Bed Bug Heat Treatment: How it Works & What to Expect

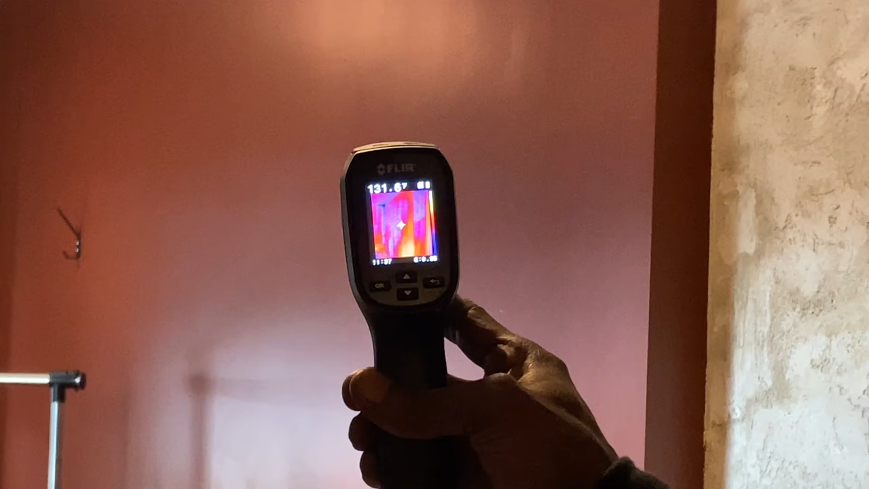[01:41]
We use an infrared camera to check the entire room and here you can see that it's already 130 degrees. This temperature kills bed bugs without damaging electronics and other belongings.